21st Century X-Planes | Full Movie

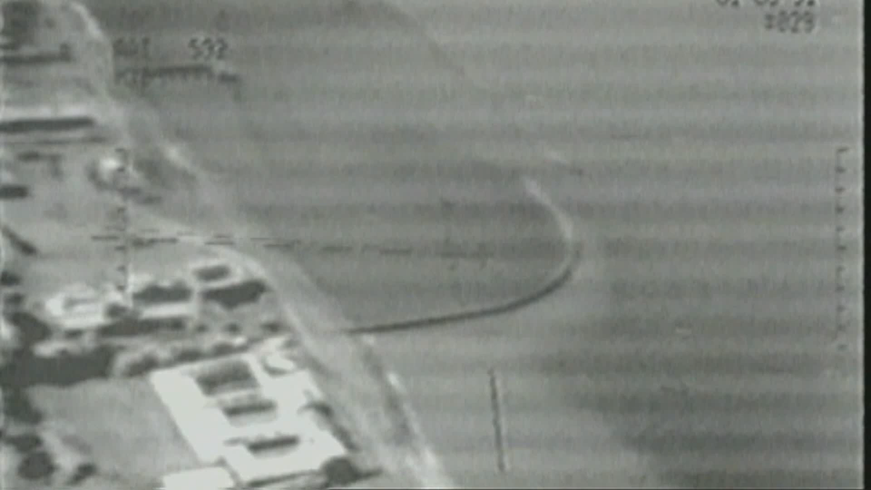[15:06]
The video sensors that showed the accuracy of shell fire,
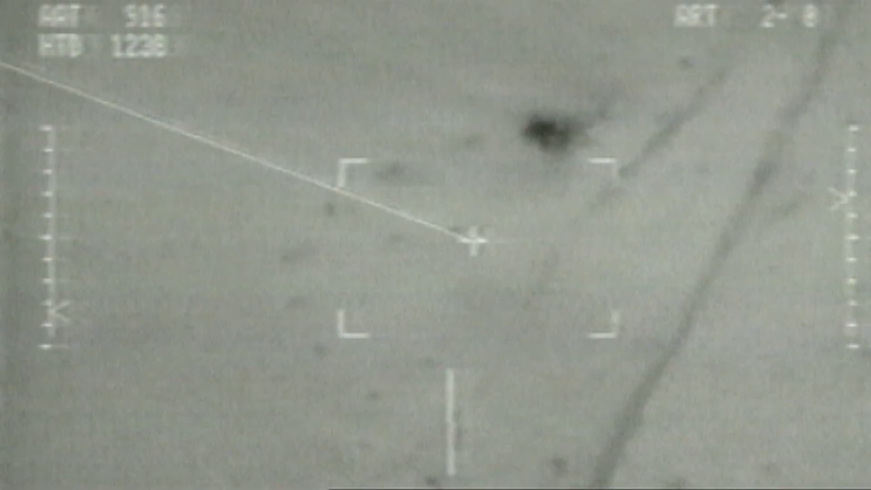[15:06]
or surrendering Iraqis,
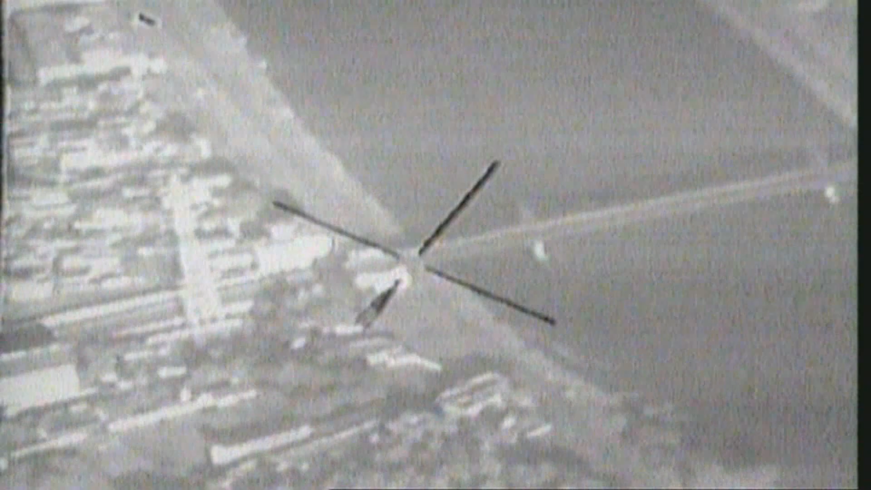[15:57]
which allowed for operation in many conditions.
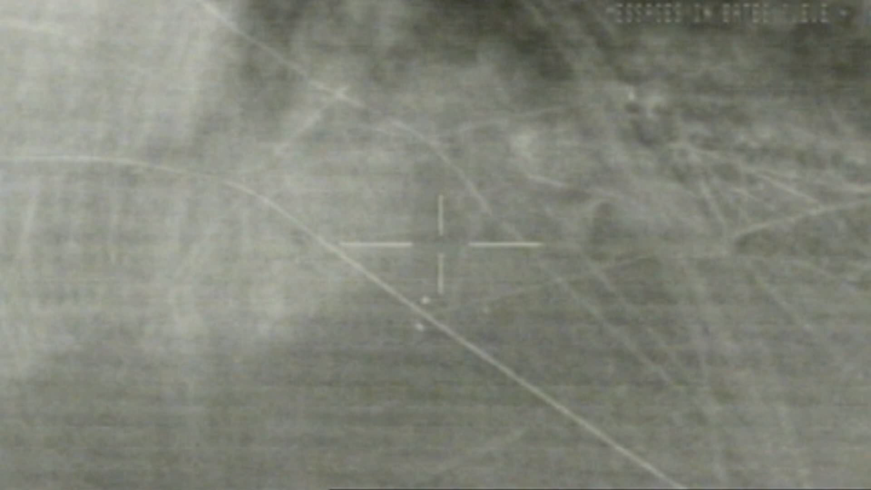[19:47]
SAR cameras can see through bad weather, light foliage and sometimes even roofs.
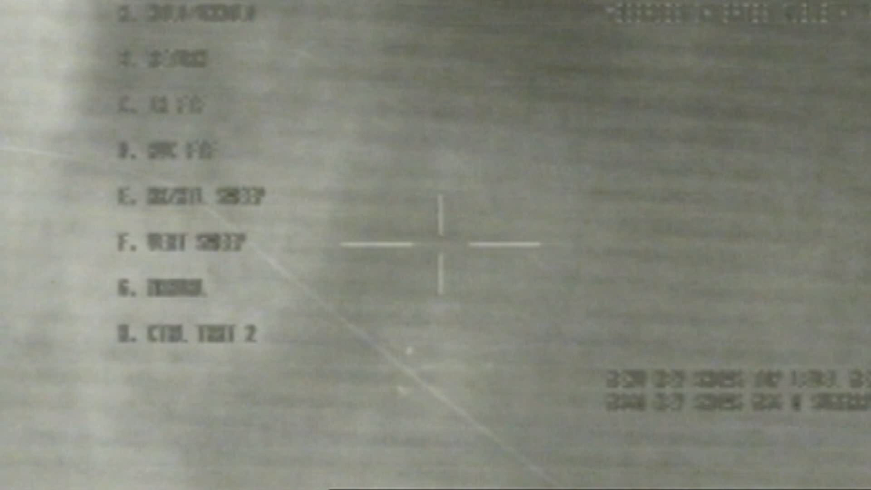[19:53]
For the warring sides in Yugoslavia this meant there were few places they could hide.
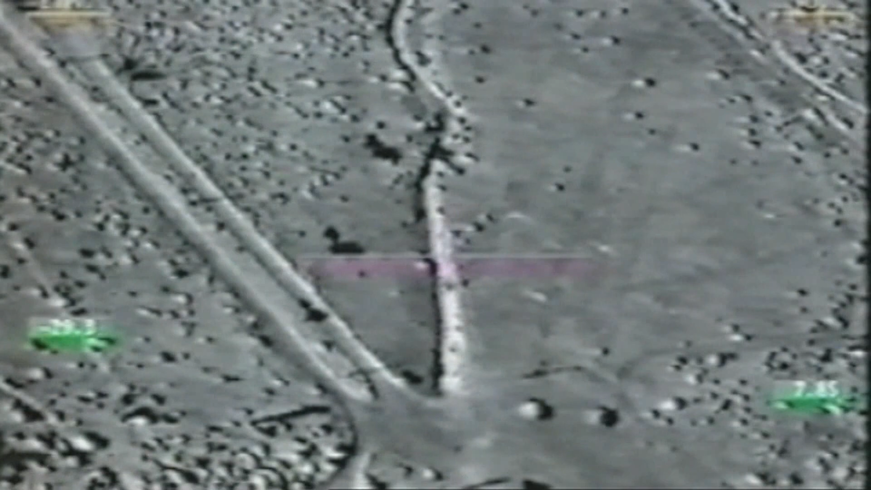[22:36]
The sensory system that helps locate and destroy targets is not the limit of the Predator's capability.